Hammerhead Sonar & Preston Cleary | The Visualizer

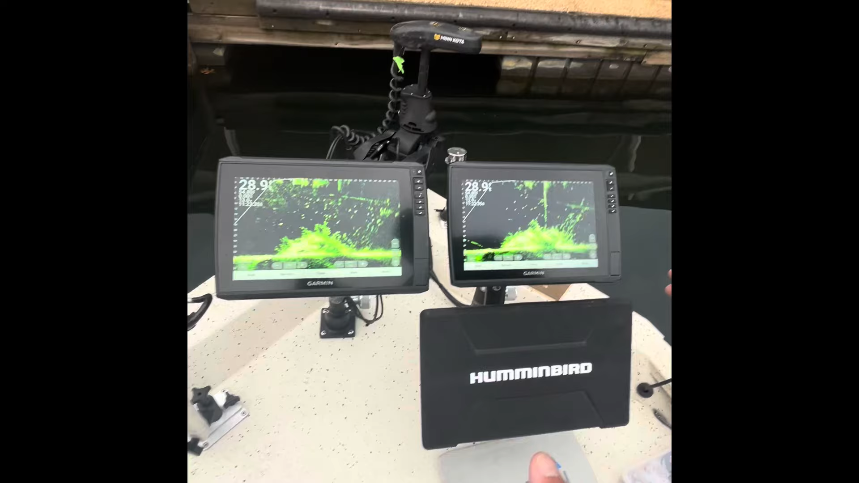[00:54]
the settings are the same the distance is the same and if you can look on this unit I've got my gain on that unit at 73 and on this other unit I've got the gain at 73
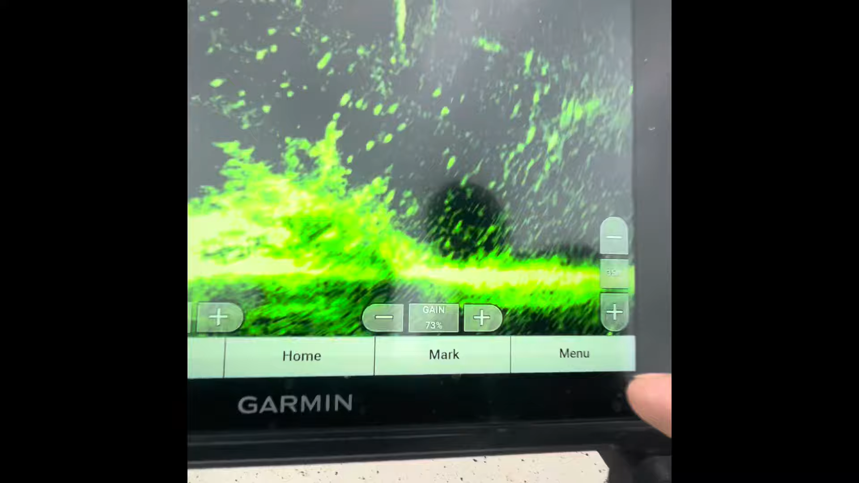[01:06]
and now if you come back a little bit you can see that this one is cluttered there's a huge mess it's
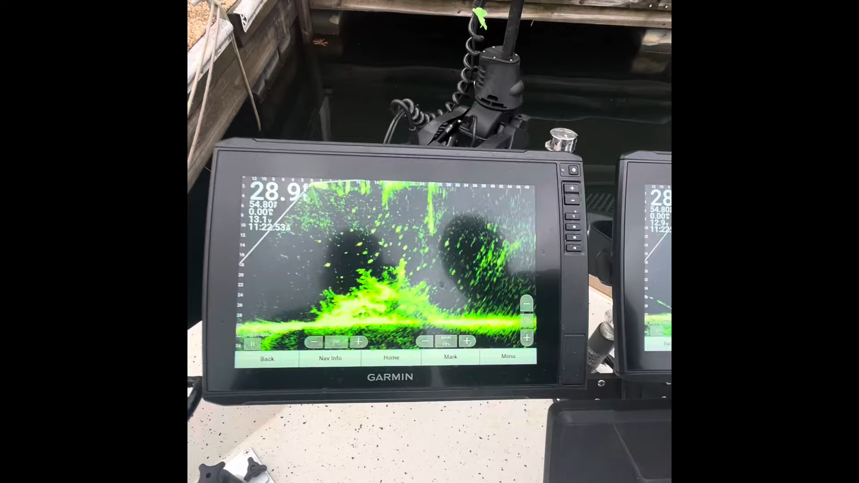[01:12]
only pulsing because I have two units crossing the same beam so once I've turned that other unit off
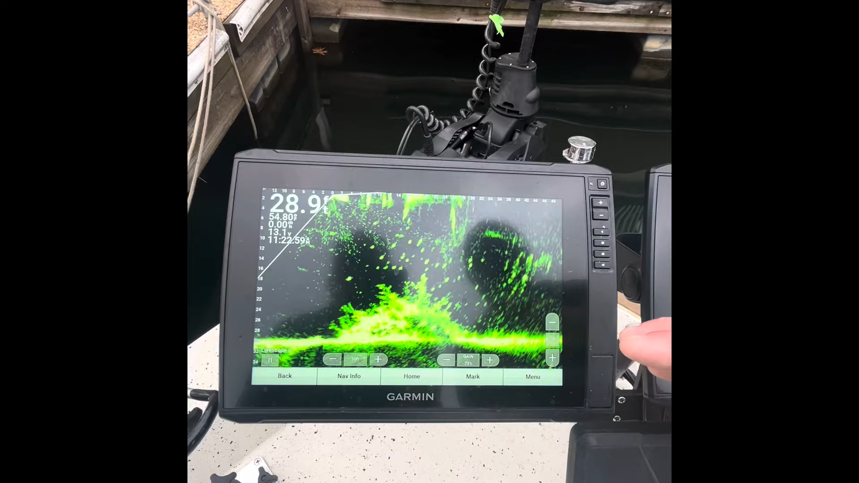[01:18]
it won't pulse no more but you can see all this clutter right here on this unit now to come over here again
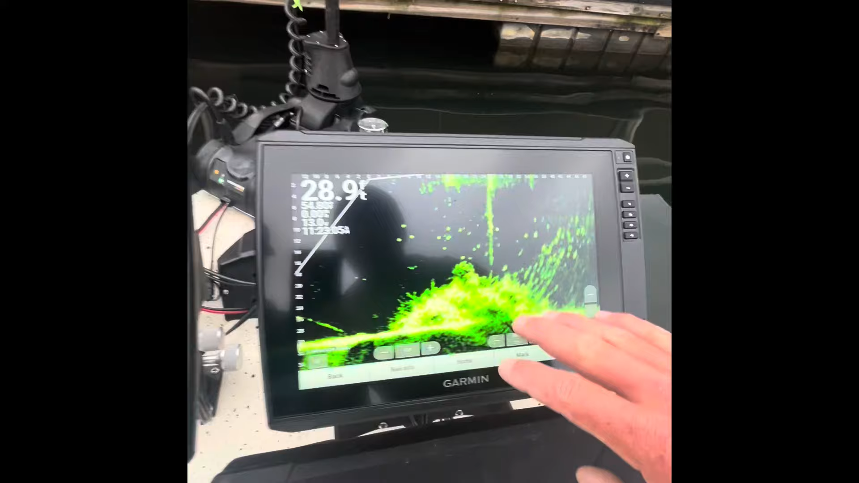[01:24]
the same settings nothing different it's all clean that's the difference that this visualizer
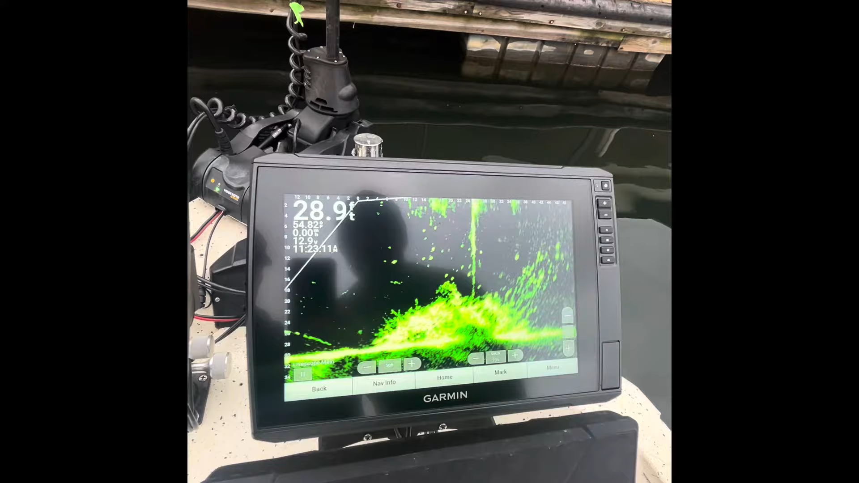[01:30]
On screen: depth 28.9 ft
makes let's turn this one off and let them see what it looks like without the pulse I'll just go here
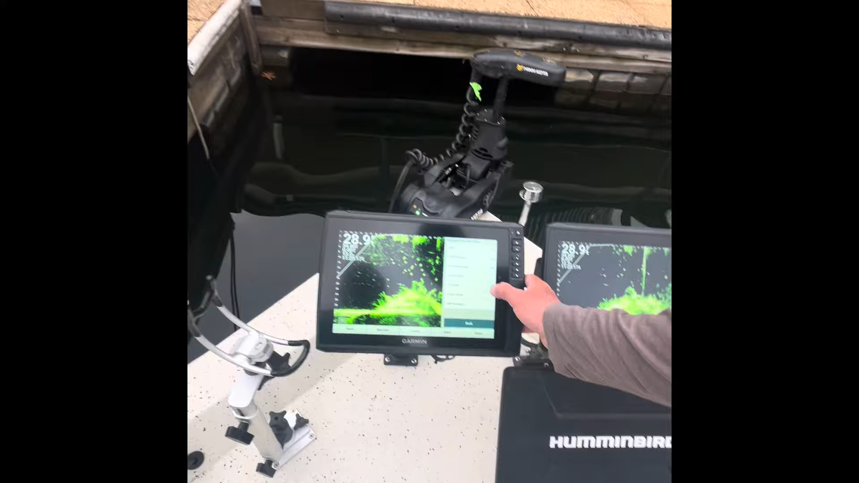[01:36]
no hit transmit off look at that guys
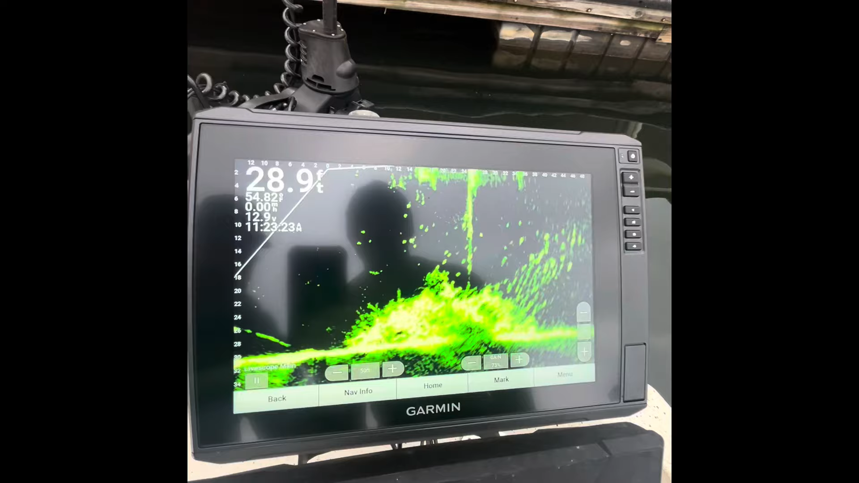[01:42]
On screen: depth 28.9 ft
nothing else done to it other than adding a visualizer these are the same settings we put in all of your guys setups Kristen and Cory and Chris all
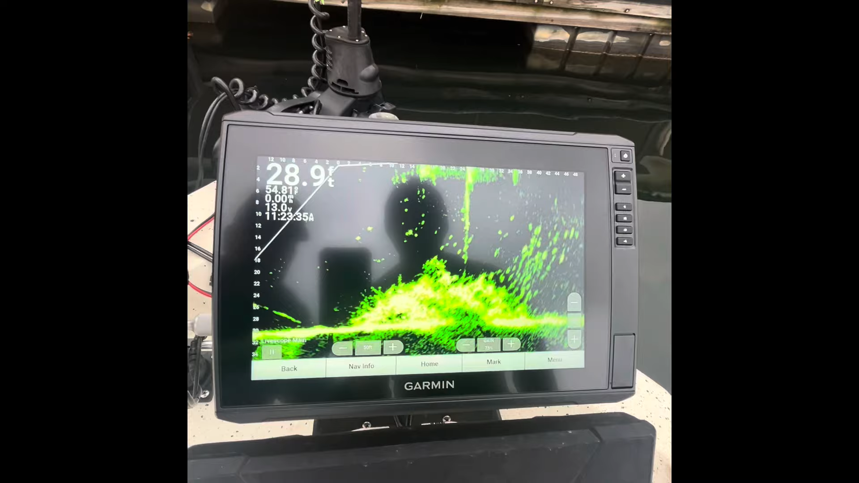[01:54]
On screen: depth 28.9 ft
helped us find the right settings this is the settings you get this is the picture you get now this
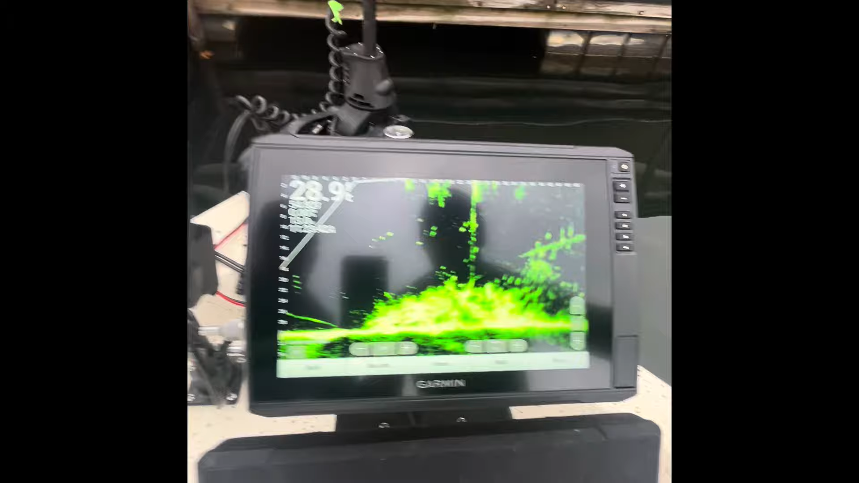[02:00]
one over here that's the pictures you're getting now this is the picture with the visualizer guys I'm sold on it I I'm completely sold look at the picture on that thing and then another thing it shows is I can tell
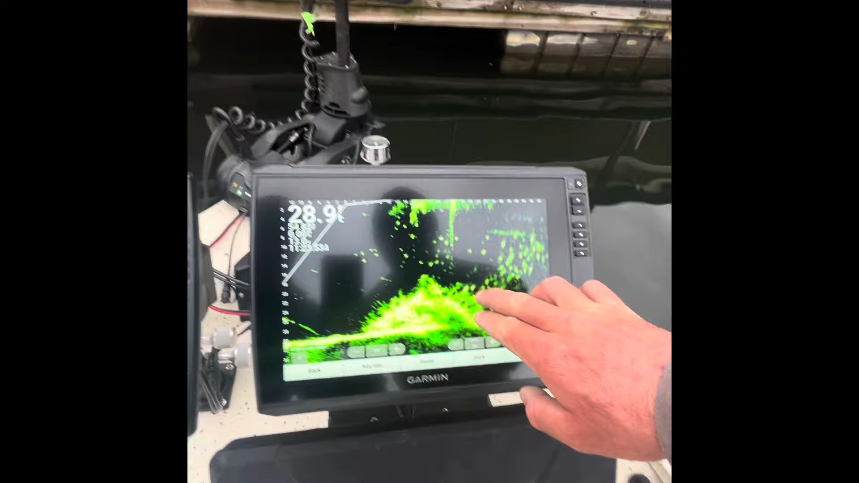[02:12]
this right here is a crappie as I can see as I can see his tail it kind of clears up with target separation too and if you look over here here here's your bluegill turn that gang down just a little bit let's show them where we've seen them under the
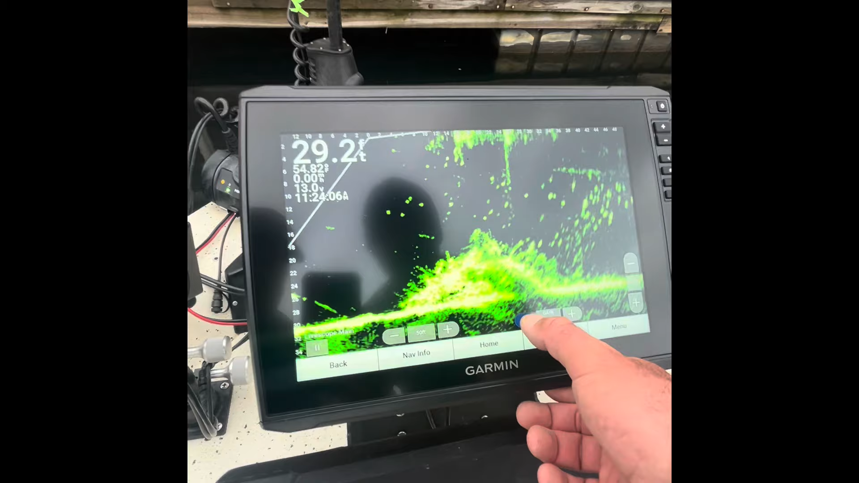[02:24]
On screen: depth 29.2 ft
brush pile now right here some crappie underneath this brush ball and
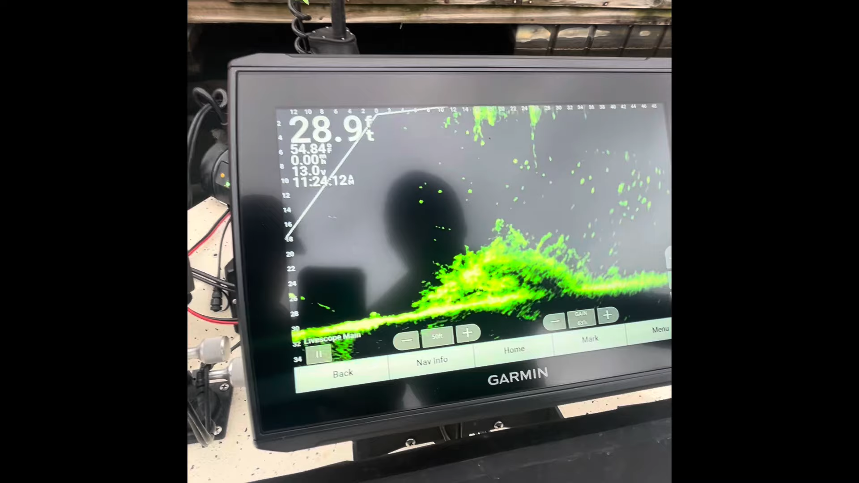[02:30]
On screen: depth 28.9 ft
all kind of turn it left and right there's one guy right there he's
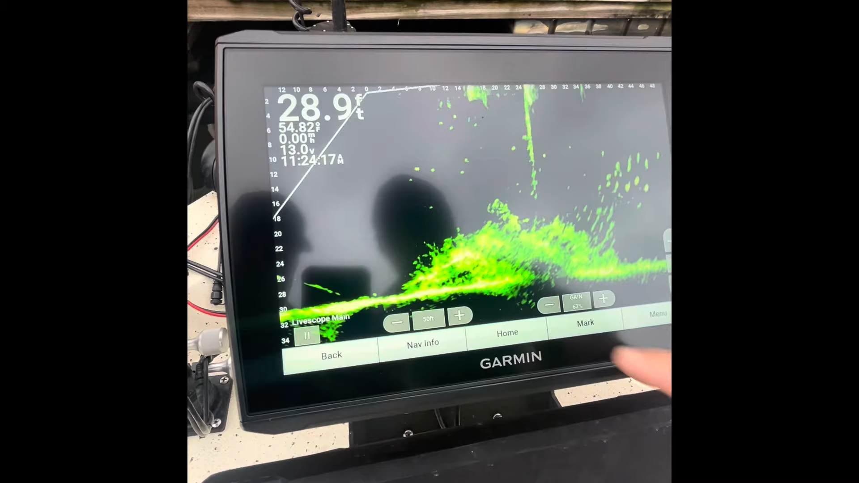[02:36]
On screen: depth 28.9 ft
right here check that out guys I didn't I didn't get that before